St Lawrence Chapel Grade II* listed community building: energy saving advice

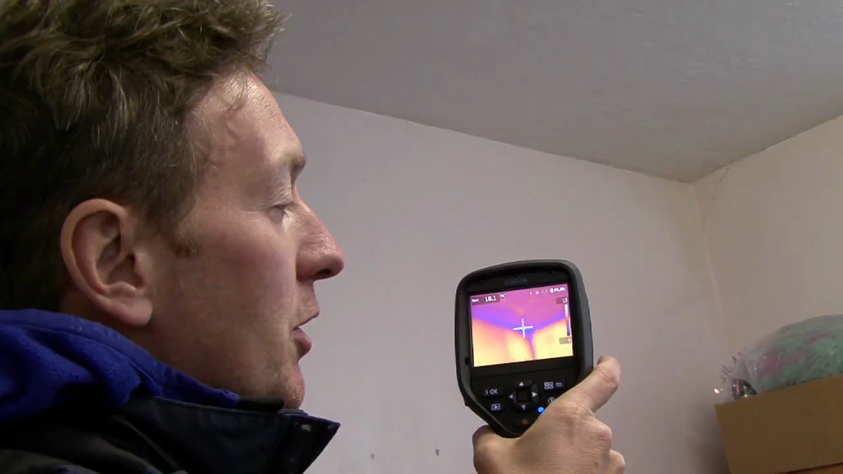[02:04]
The construction in here is not up to modern standards,
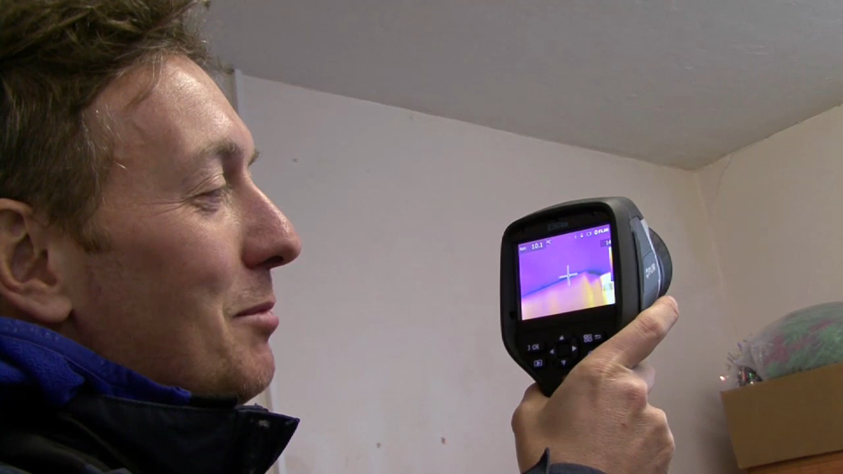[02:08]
obviously, and you can see, you know, you're also seeing the colder points coming in where the wall meets the ceiling as well there,
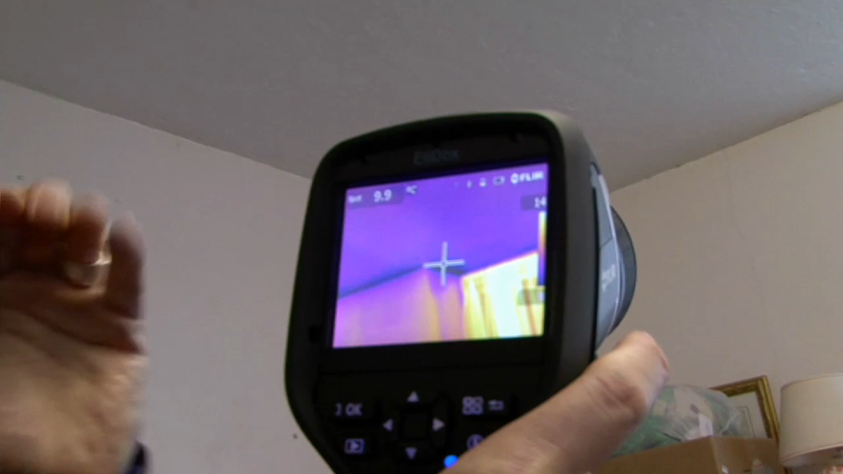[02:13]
sort of 9, 10 degrees.
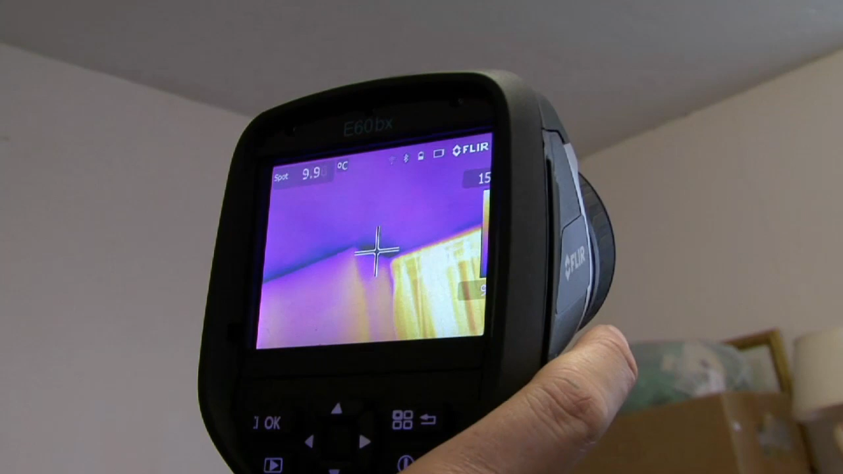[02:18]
So there are issues of moisture here, and that's why they need the dehumidifier on.
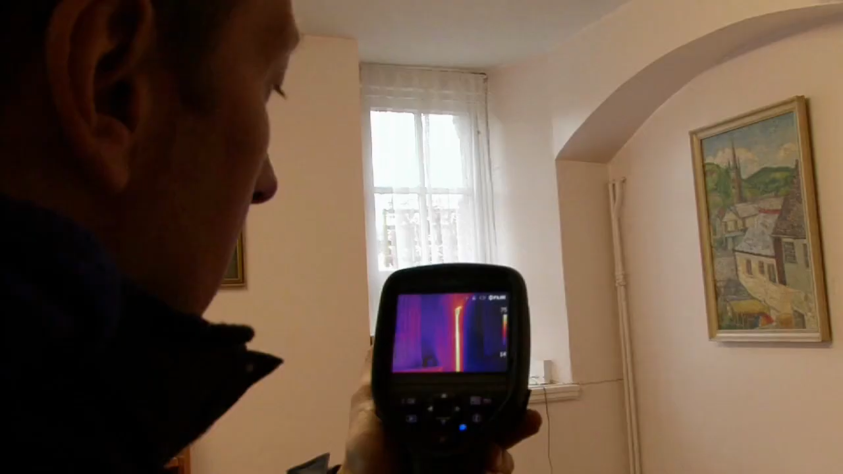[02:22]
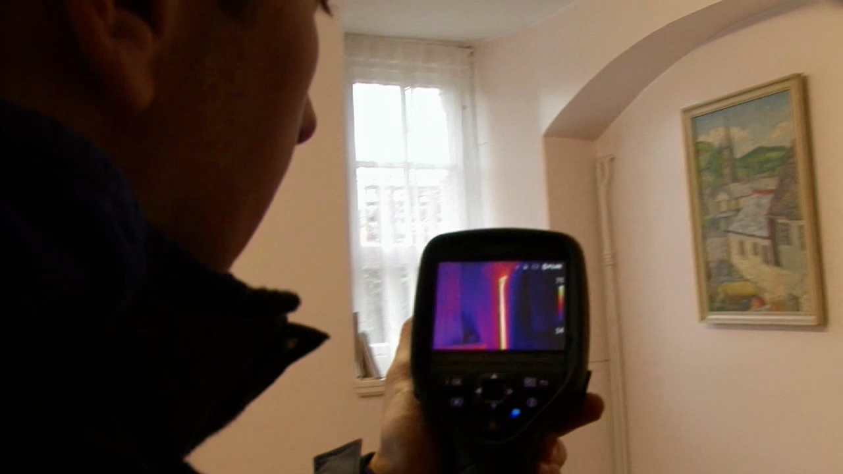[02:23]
What you've got here is an uninsulated heating pipe, which is on an external wall.
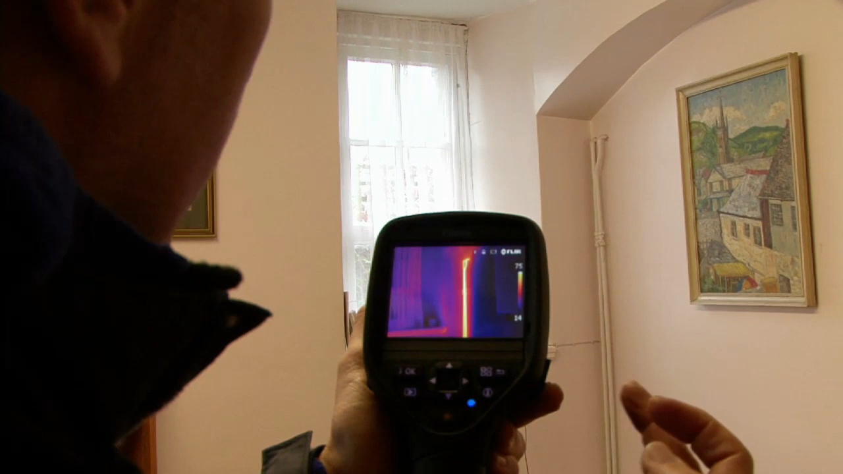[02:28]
That heat is just going to be leaving the pipe, going through the external walls, not allowing the radiators to do the job that they need to do.
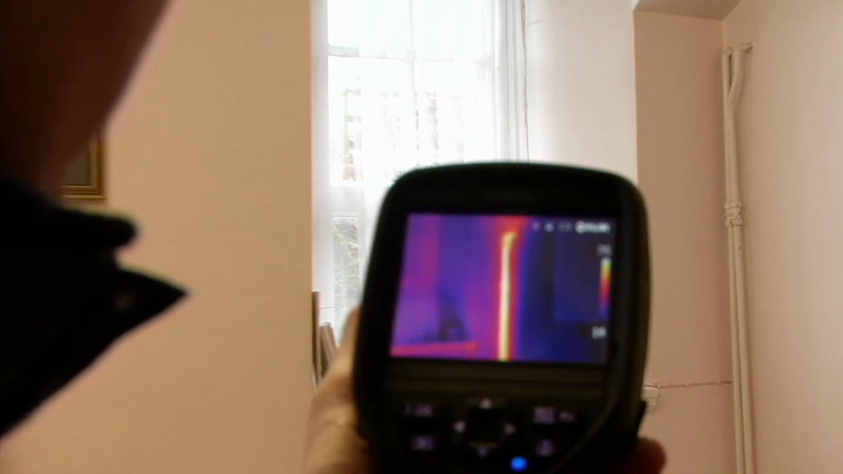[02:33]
So it's just another example of maybe where some insulation around the pipes, very cheap, can then allow the heat to be directed to where it really needs to go.